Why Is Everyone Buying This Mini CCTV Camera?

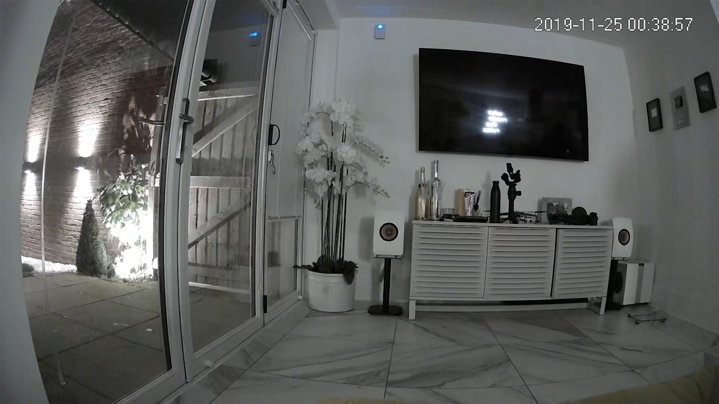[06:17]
And then, when total darkness, again, like I said, this is night time. This is IR night time footage.
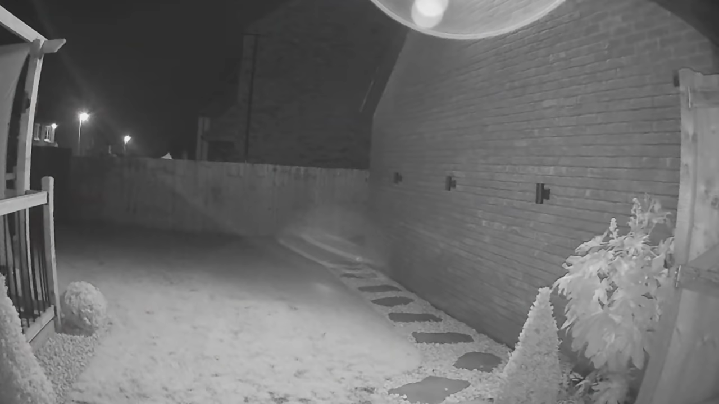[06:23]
You can see and make out everything that's going on even in my garage and outside. I'm totally happy and adequate with the IR in this camera.